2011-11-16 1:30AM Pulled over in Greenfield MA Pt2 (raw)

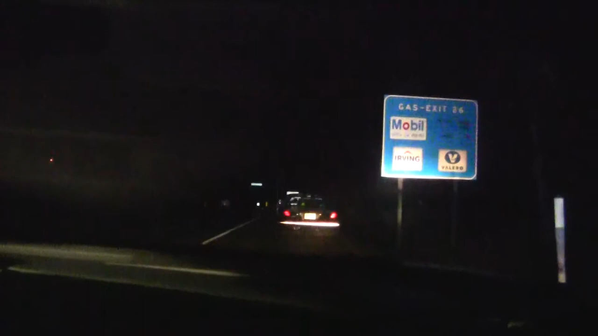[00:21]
videoing hello yep by exit 26 on route 91 we're just short of exit 26 on route 91 a second state trooper just pulled up yep yep I'm recording